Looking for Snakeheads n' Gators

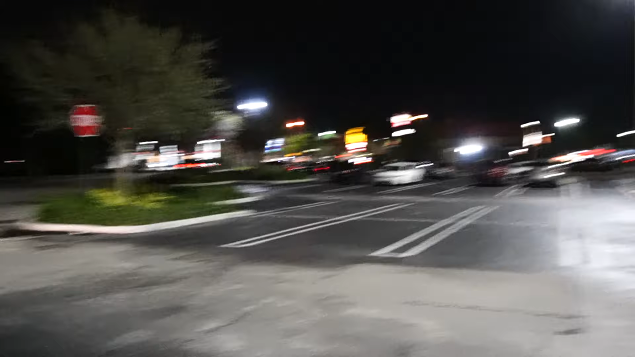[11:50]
you see that you don't see that you don't see that golden arch right there the old mickey d's let me just tell y'all something